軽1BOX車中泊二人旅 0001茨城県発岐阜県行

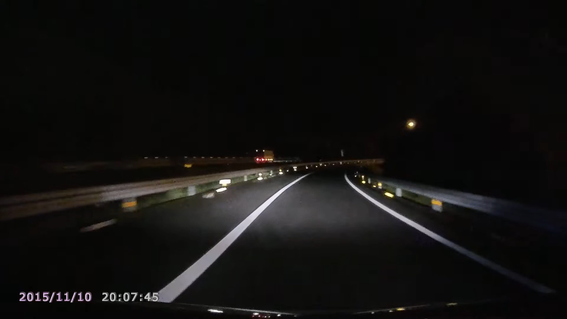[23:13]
あの合流というよりはほぼ交差点みたいになってるんでね、もうちょっとあの距離欲しいよねって時々思ってたんですよね。